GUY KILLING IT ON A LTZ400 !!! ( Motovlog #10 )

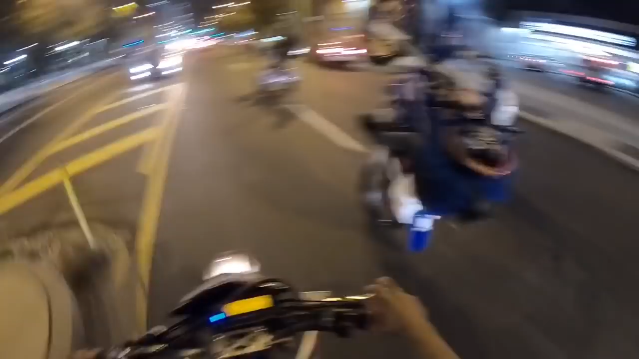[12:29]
Woo! Let's go. Let's go. Go around that. Go around it. Stop playing. And he's going to cut back in traffic.
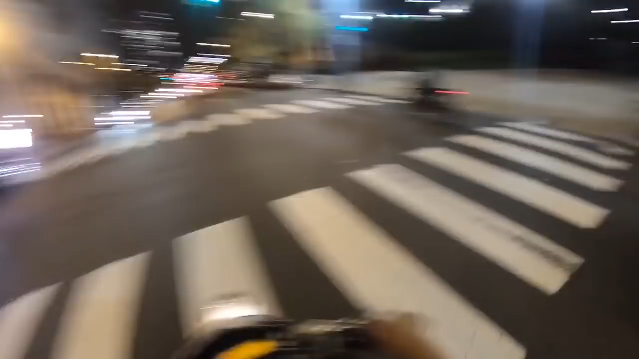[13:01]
Oh, he's coming back in hot! Oh my fucking God! Y'all hear it? Oh my God! Oh my God, just be quiet. Oh my God.
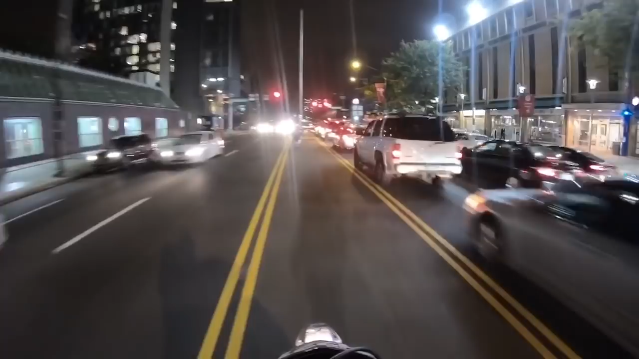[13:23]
Oh my God. He's just standing. Y'all already know, bike light's not a crime, man. Hot boys. Hot boys. We ain't worrying about them. Woo! Daddy King. Woo!